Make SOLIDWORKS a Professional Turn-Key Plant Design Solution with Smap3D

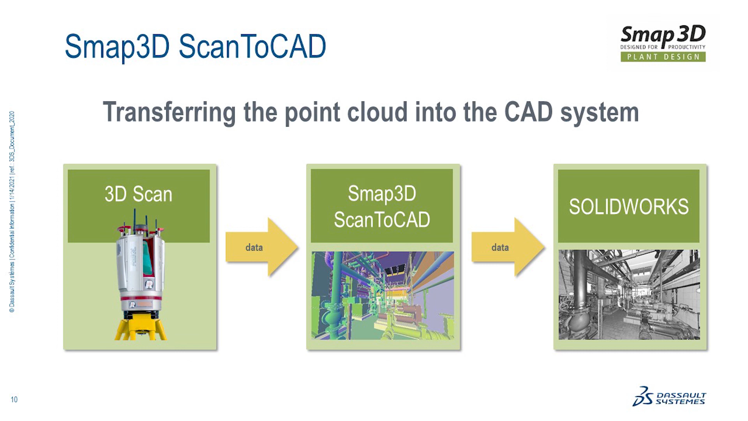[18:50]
So we don't do the scanning, but we bring it into our Scan2CAD product, and then we can select what pieces of information are important and only import that data as SOLIDWORKS features sketches or solids. And so we're not dealing with tessellated data or having to dump the entire point cloud onto SOLIDWORKS. Lastly, from a very top level perspective for our customers that do the actual fabrication in-house,